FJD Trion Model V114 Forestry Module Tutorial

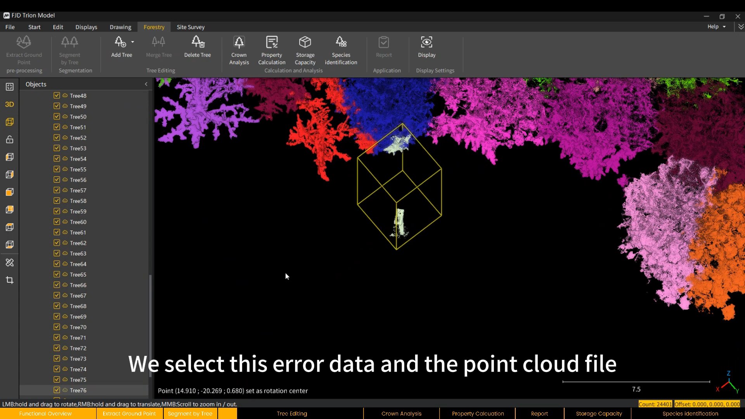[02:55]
We select this error data, and the point cloud file corresponding to this data will be defined in the Objects menu. Hold down the Ctrl key to select all four wrong street lamp points. We need to delete the wrong ones that do not belong to the tree class.
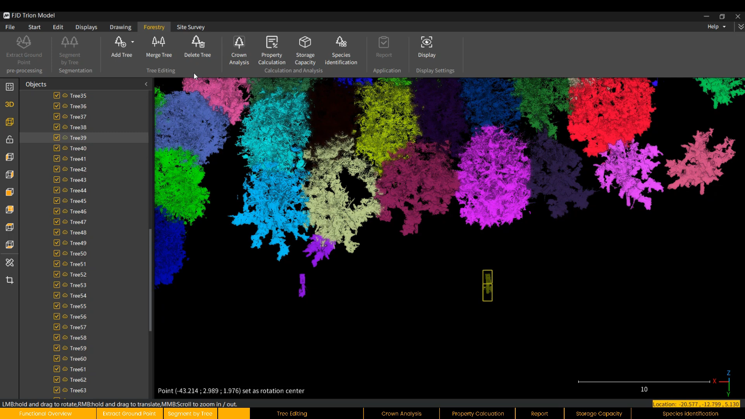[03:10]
After clicking Delete Tree to enter the deletion toolbar.
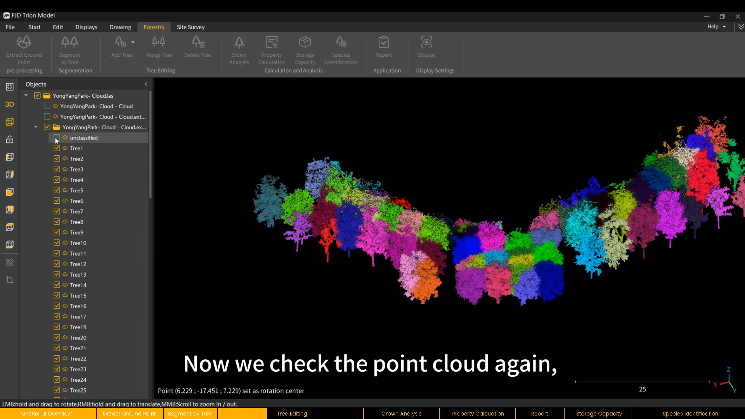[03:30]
We will find that the point cloud mistakenly identified as trees has been removed.
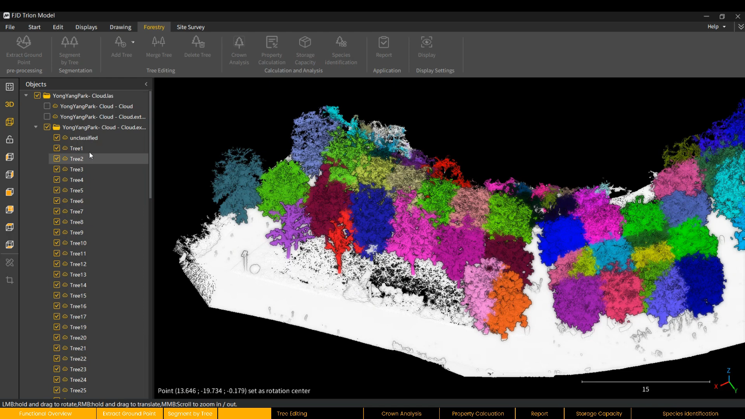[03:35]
Of course, adding or merging is done in the same way.
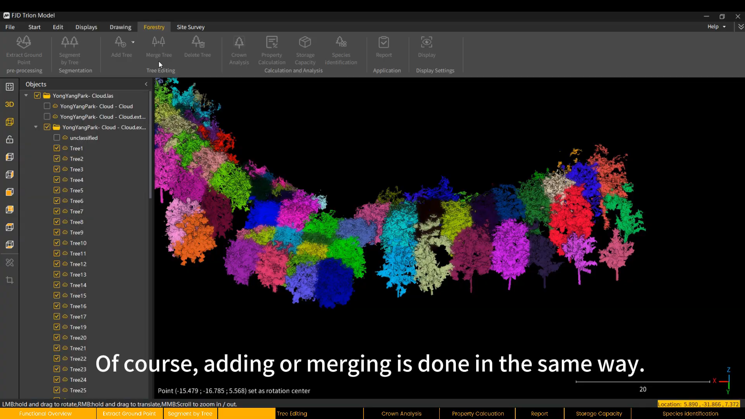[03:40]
Let's take this tree as an example.
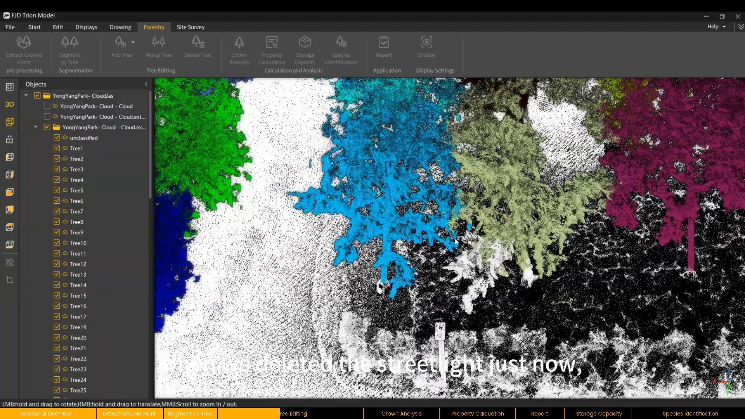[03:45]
When we deleted the streetlight just now, we accidentally deleted the part of the point cloud that belongs to the tree.
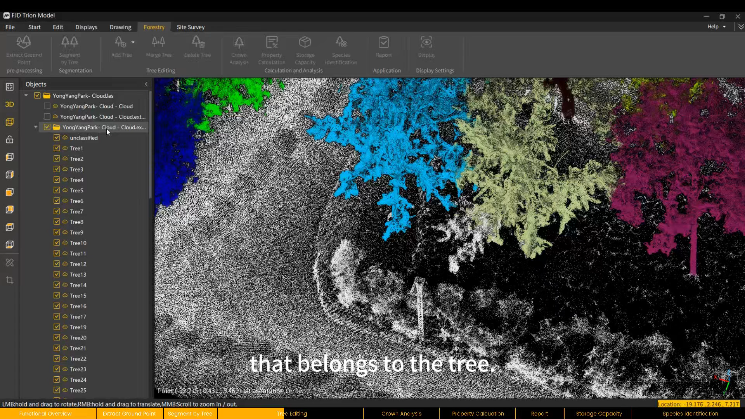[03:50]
Now we can first find the ID of this tree,
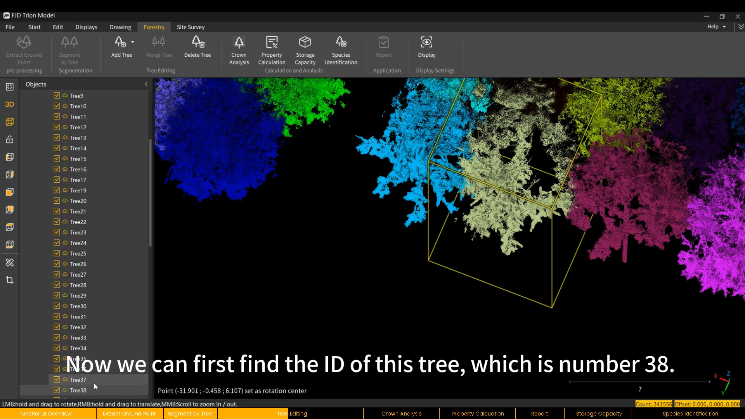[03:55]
which is number 38, holding Ctrl to select the unclassified points.
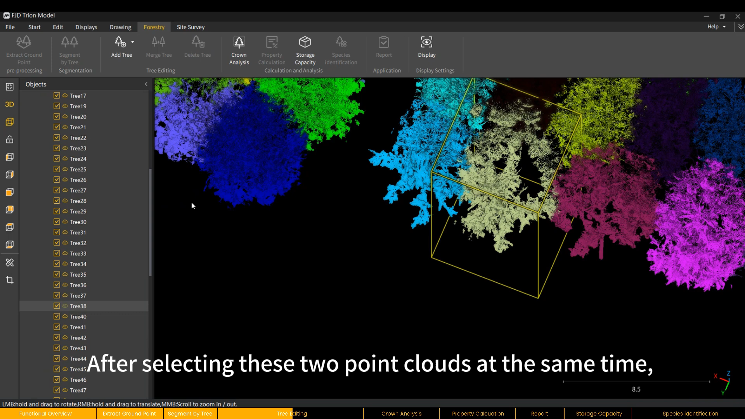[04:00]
After selecting these two point clouds at the same time, click Add Tree.
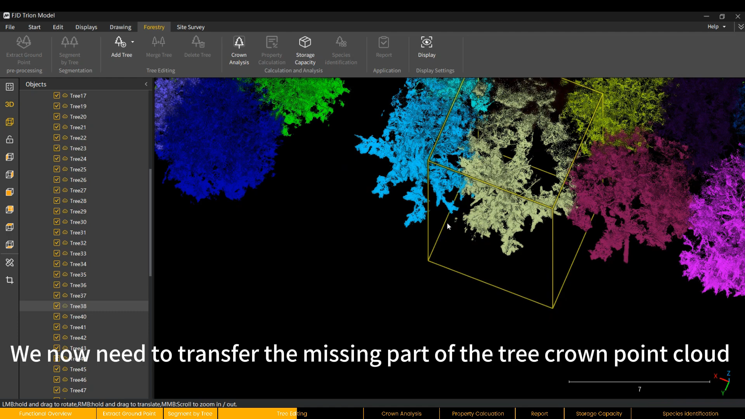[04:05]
We now need to transfer the missing part of the tree crown point cloud.
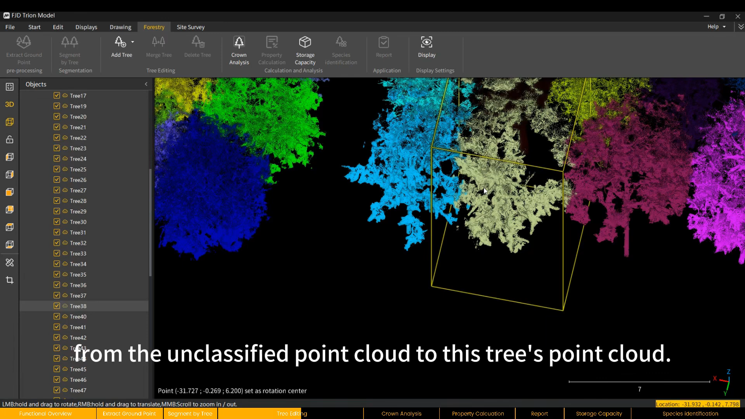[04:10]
From the unclassified point cloud to this tree's point cloud. Click Add Tree and choose between Add Automatically and Add Manually.
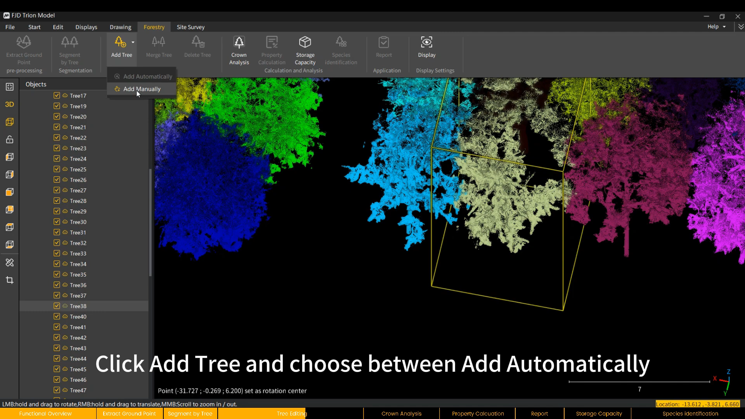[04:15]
Here we choose Add Manually.
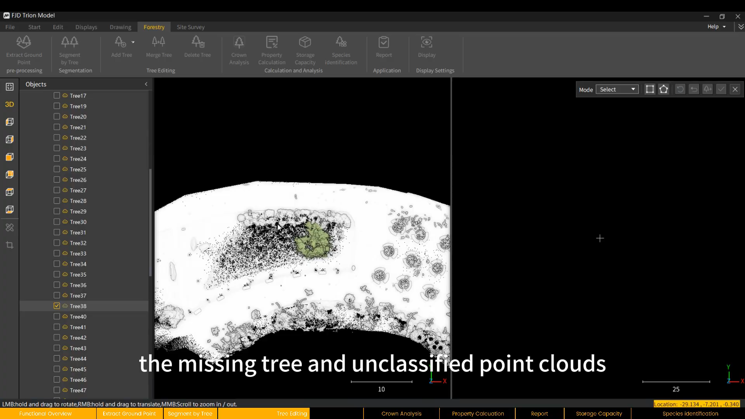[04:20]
At this time, the missing tree and unclassified point clouds will be displayed simultaneously.
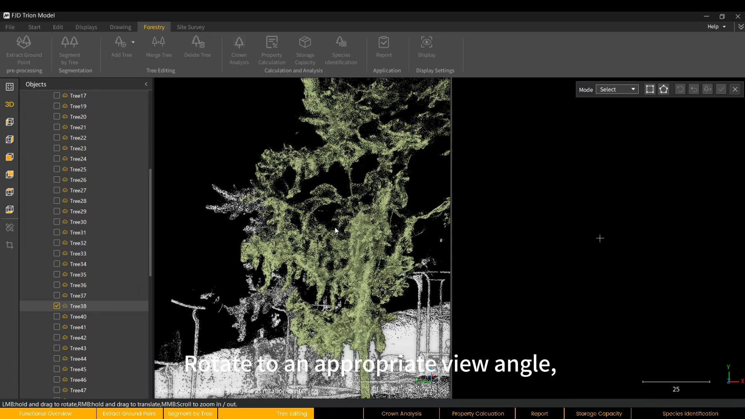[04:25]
Rotate to an appropriate view angle. And use the Selection tool to select the unclassified point cloud parts.
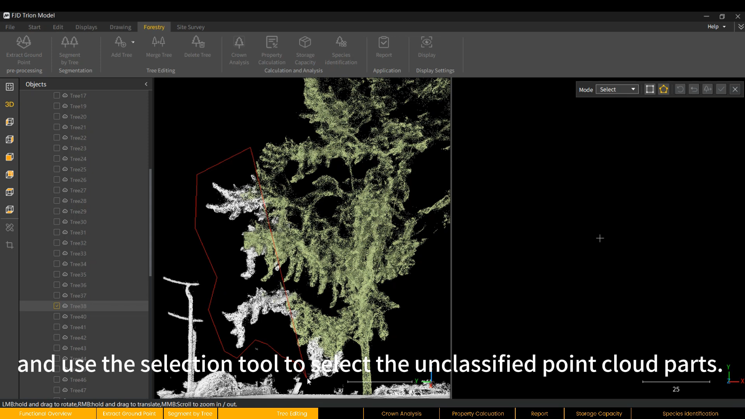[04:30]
After selection, add it as a single tree.
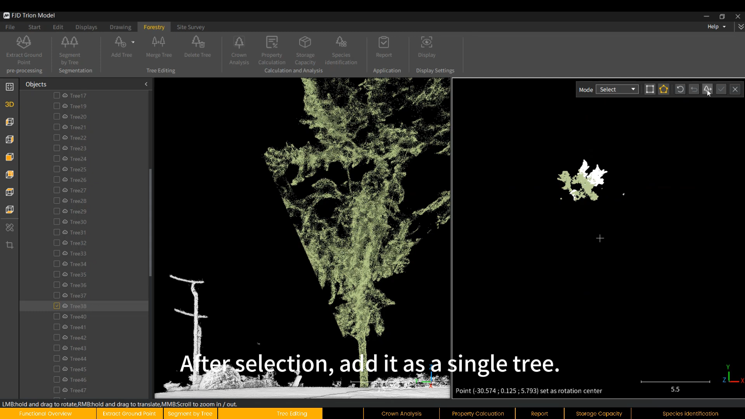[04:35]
Later, we can merge the two single trees into one tree.
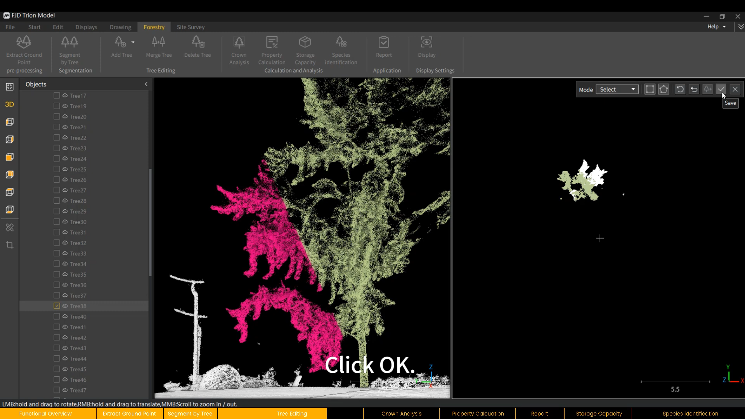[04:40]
Click OK. Now, under the Objects menu, a new tree has been generated, which is the point cloud data for this part.
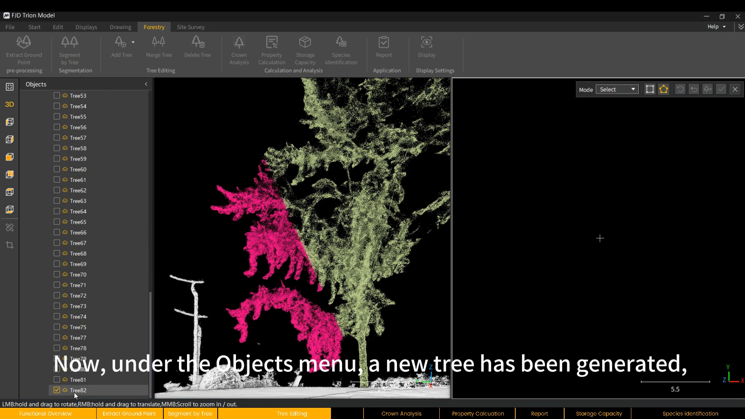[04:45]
Then click Exit.
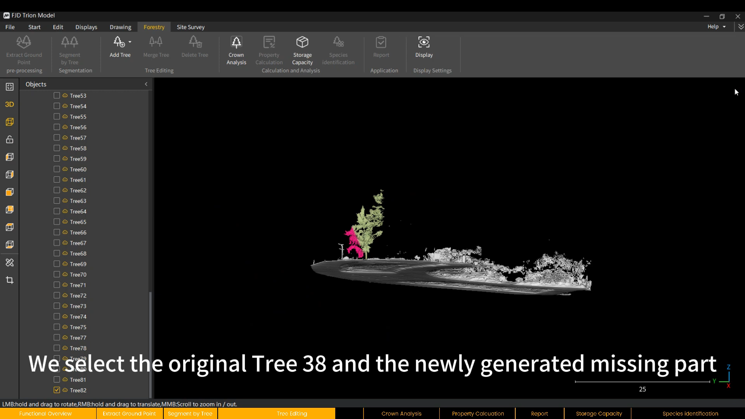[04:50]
We select the original tree 38 and the newly generated missing part point cloud simultaneously.
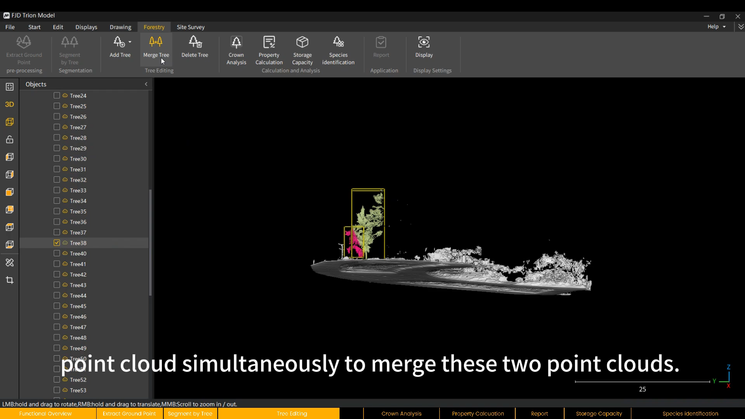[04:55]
To merge these two point clouds, click Merge Tree.
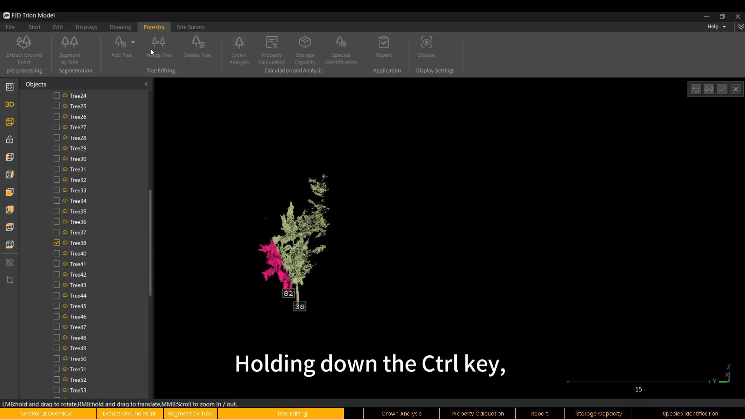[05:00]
Holding down the Ctrl key, select the two point clouds and click Merge.
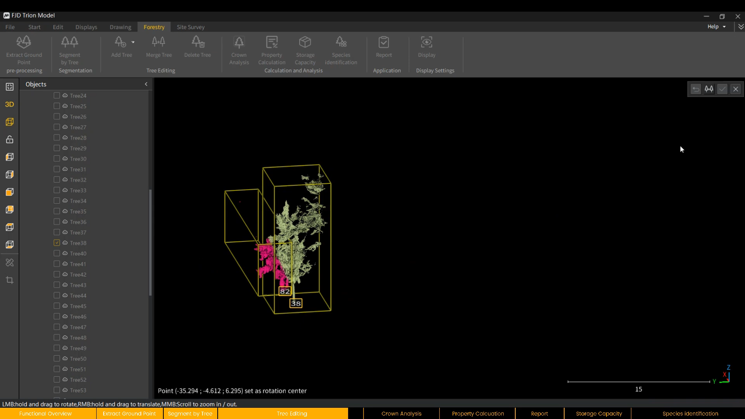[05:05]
Now a complete tree point cloud has been merged.
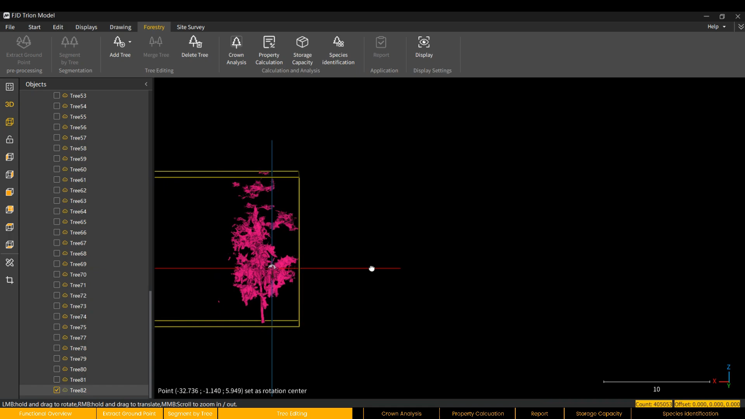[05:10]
If we go back to check the unclassified point cloud,
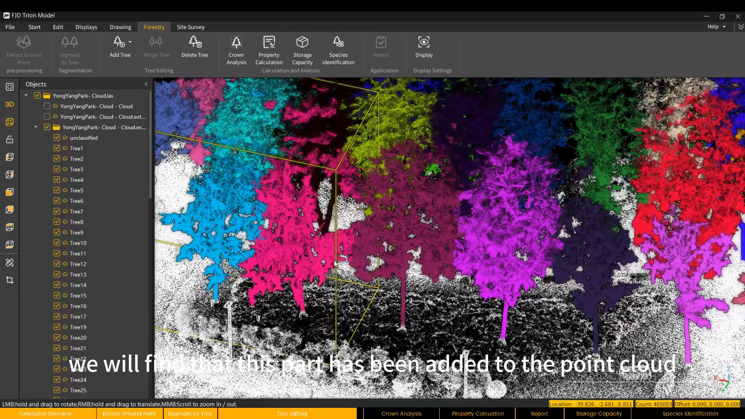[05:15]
we will find that this part has been added to the point cloud segmented as a single tree.
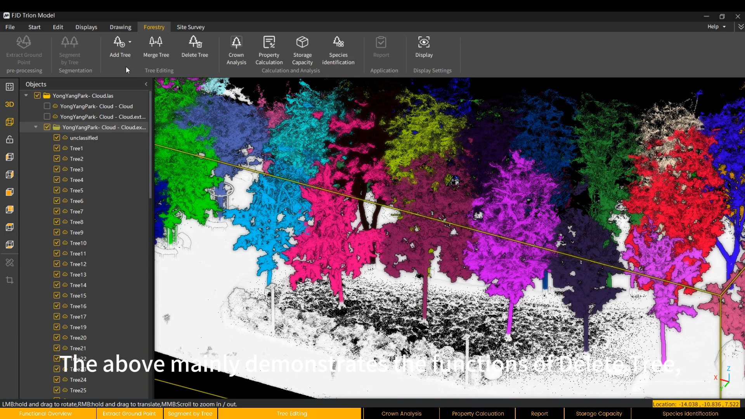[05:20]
The above mainly demonstrates the functions of Delete Tree, Add Tree and Merge Tree. Next is the calculation and analysis of trees.
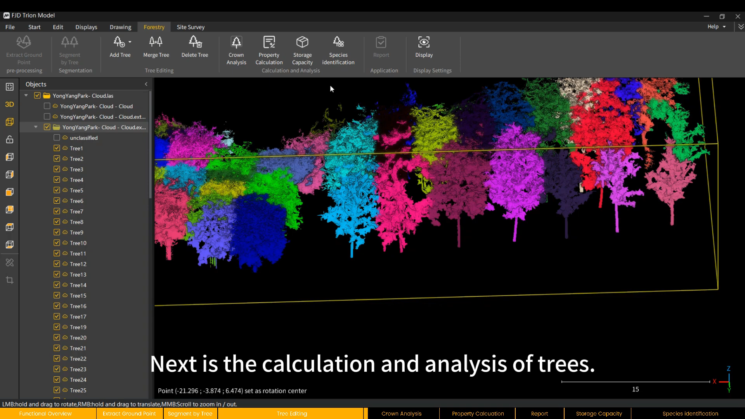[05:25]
The first is to separately distinguish the tree crown and trunk.
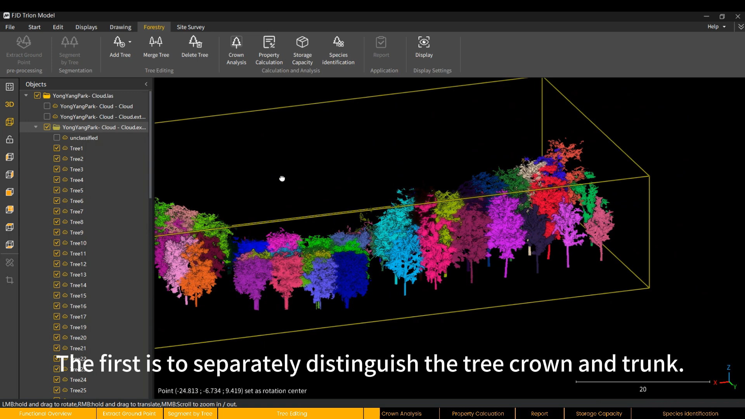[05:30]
There are three adjustable accuracies, low, medium and high.
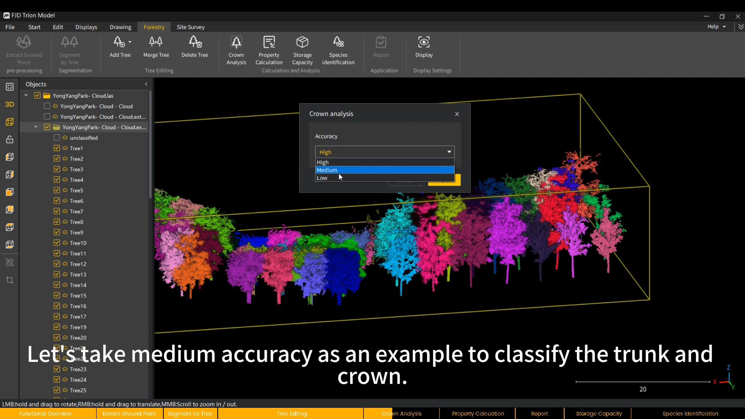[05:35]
Let's take medium accuracy as an example to classify the trunk and crown.
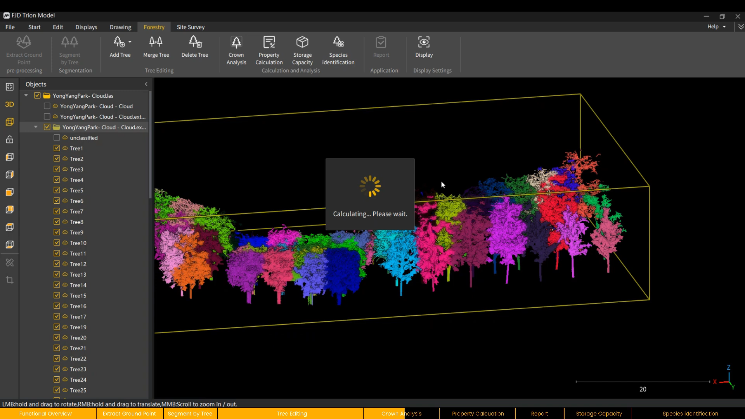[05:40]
A prompt will pop up after completion.
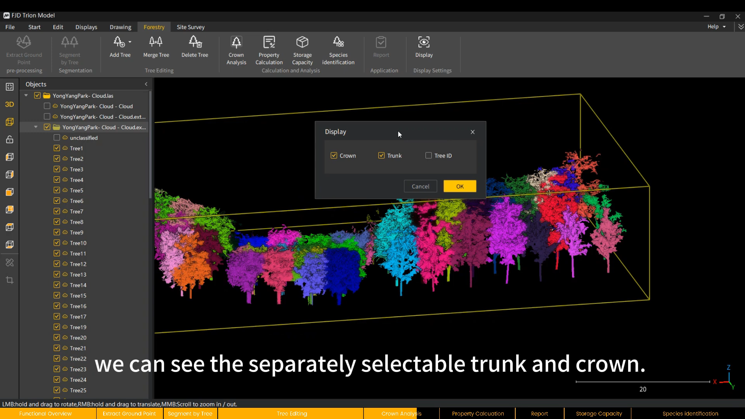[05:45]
Now in the display window, we can see this separately selectable trunk and crown.
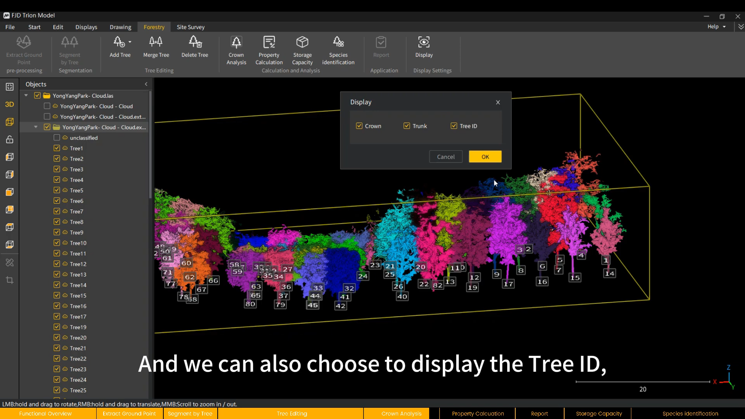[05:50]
And we can also choose to display the tree ID, which is the corresponding number for each tree.
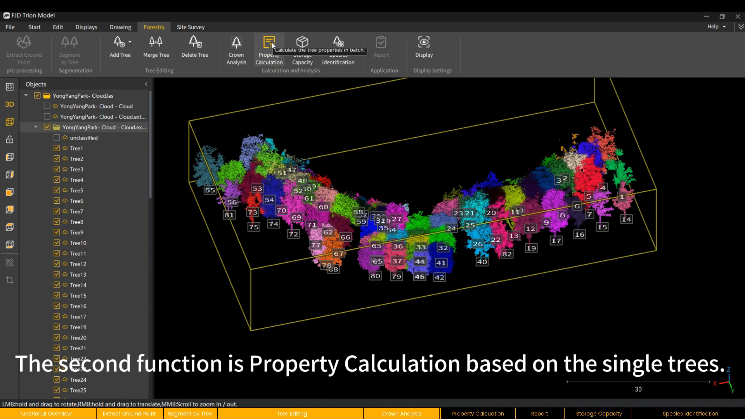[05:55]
The second function is property calculation based on the single trees.